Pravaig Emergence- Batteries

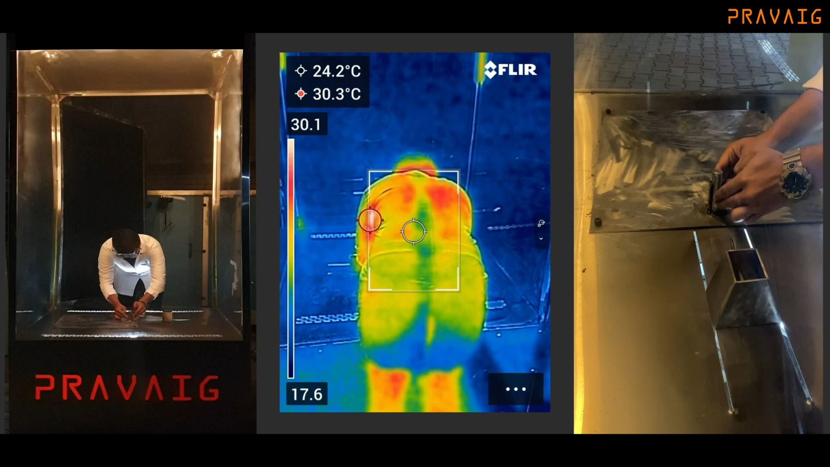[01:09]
On screen: max 30.3°C
Anything that comes in, they blow it up till the limit of what they do and what he is performing right now is a typical test
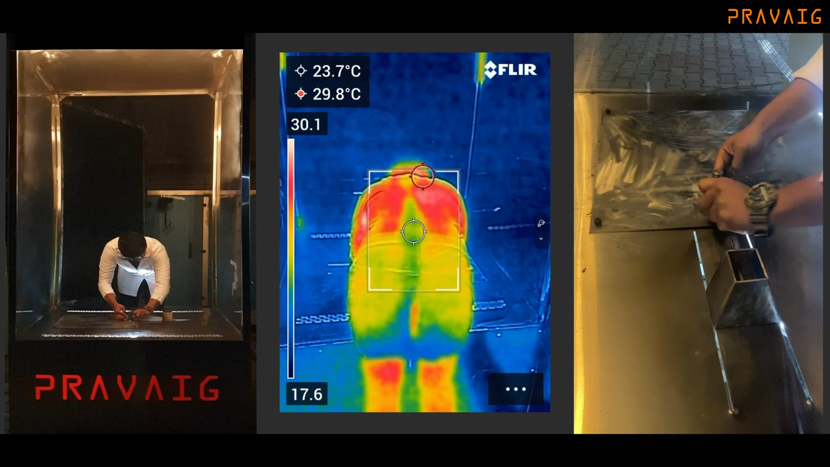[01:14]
On screen: spot 23.7°C, max 29.8°C
that we have and it kind of simulates a real world environment where you have an obstruction going into your battery or something. So, what we are doing here is putting a nail, a steel nail inside one of those cells. That is the thermal feedback.
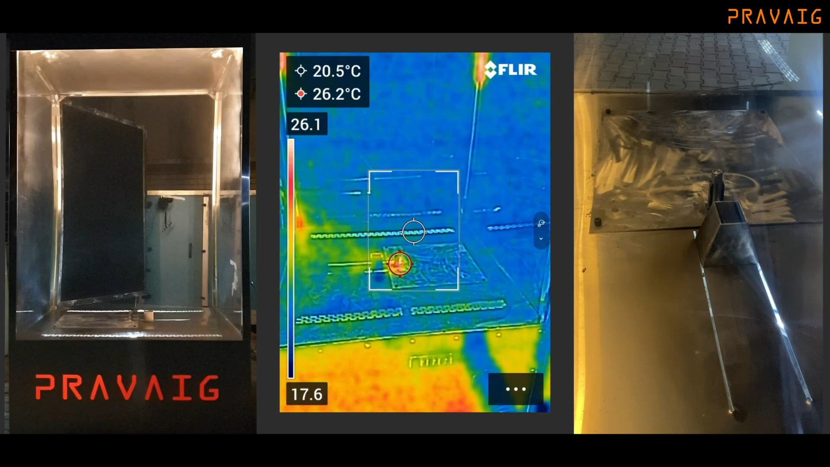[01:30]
On screen: max 26.2°C
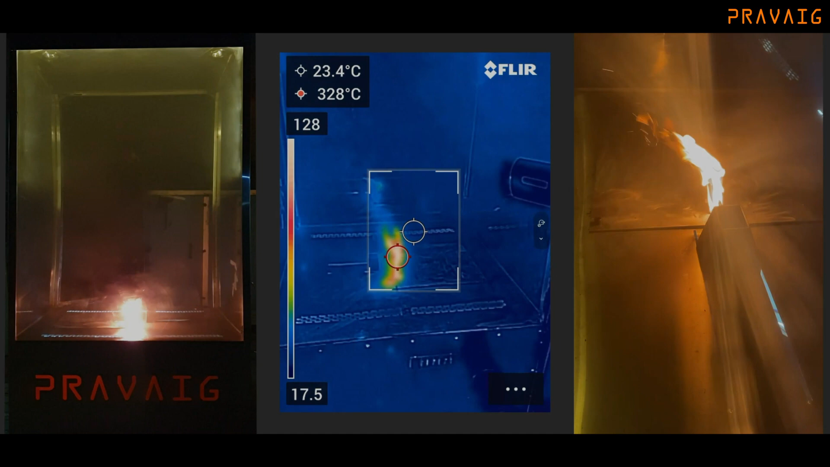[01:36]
On screen: spot 23.4°C, max 328°C
So, that's one single cell, the cell that you are holding right now.
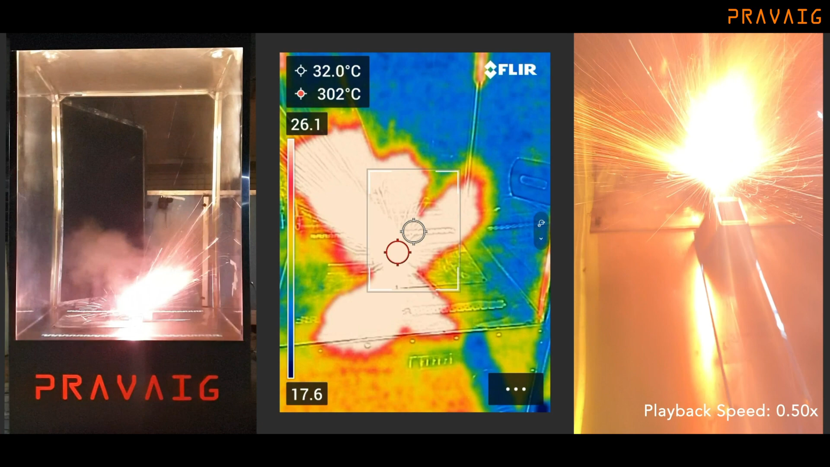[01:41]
On screen: spot 32.0°C, max 302°C
It goes up to beyond 1600, 1700 degree Celsius.
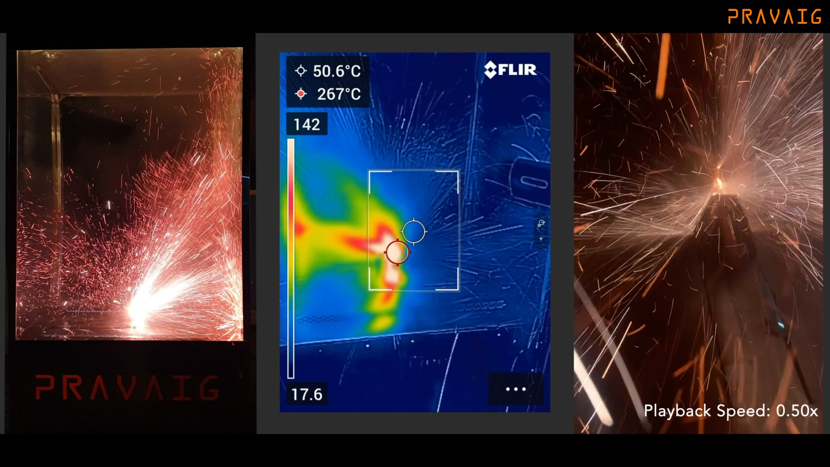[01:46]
On screen: spot 50.6°C, max 267°C
What we see here is in fact molten copper flying through. So, it's pretty powerful, it's excitingly powerful.
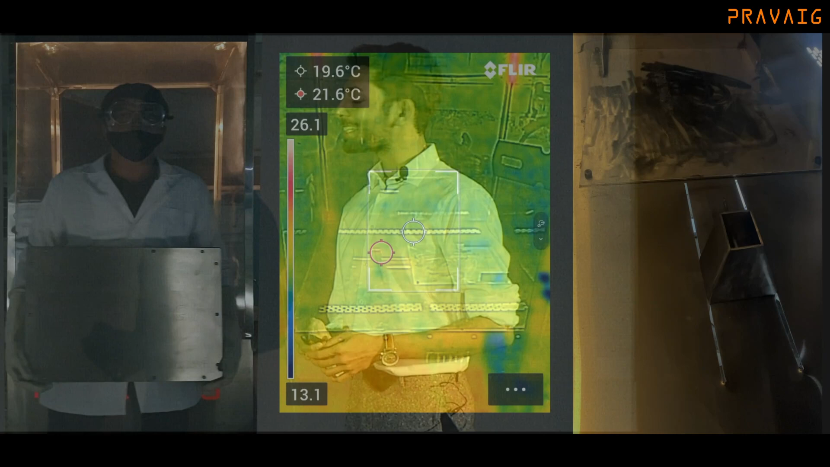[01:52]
On screen: max 21.6°C
Now, what Shares has now is 500 of those cells in a module.
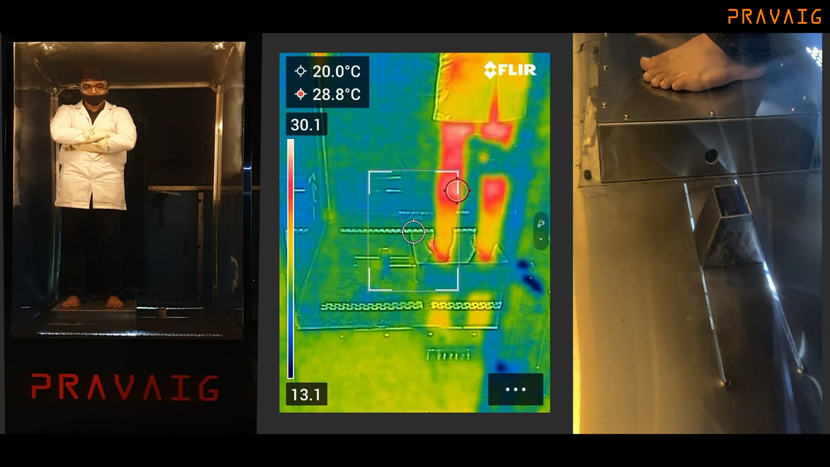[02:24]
On screen: spot 20.0°C, max 28.8°C
So, what we are trying to show here is the kind of stuff that we built into our batteries. How safe does this thing become? Remember, there was 1600 degree Celsius on the surface before.